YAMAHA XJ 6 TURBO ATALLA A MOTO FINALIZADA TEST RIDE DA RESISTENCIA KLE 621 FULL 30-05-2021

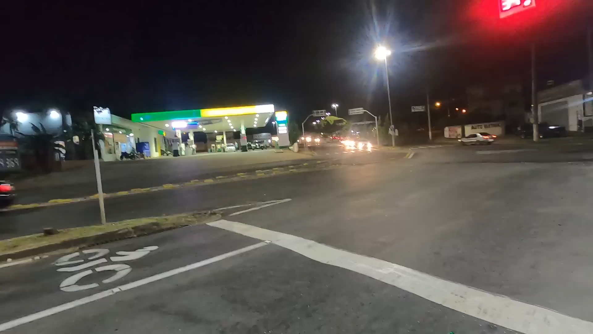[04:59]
para ver se acontece alguma coisa ou não. Acredito que não.
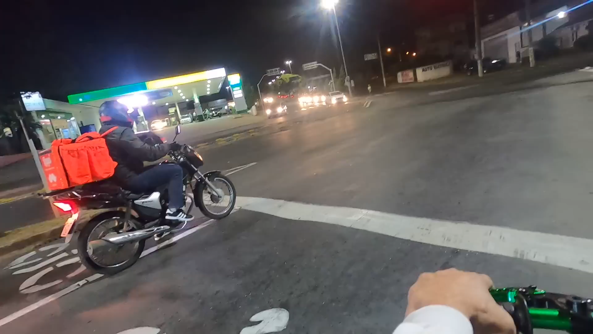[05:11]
Ai, caralho. Que é turbo, mano. Turbeira. É.
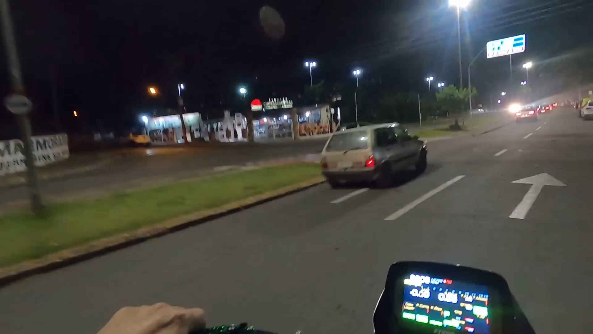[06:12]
Aqui não tem corte, não tem porra nenhuma.
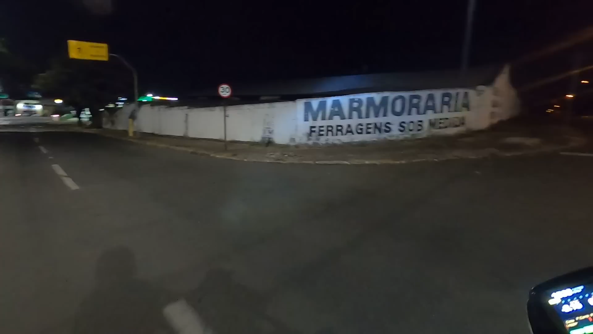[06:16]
Tem é pau. Filho, pressão aqui no amortecedor. Ó, o painel ele tá assim porque ele é de coxim, certo? Então é isso aí, vamos que vamos.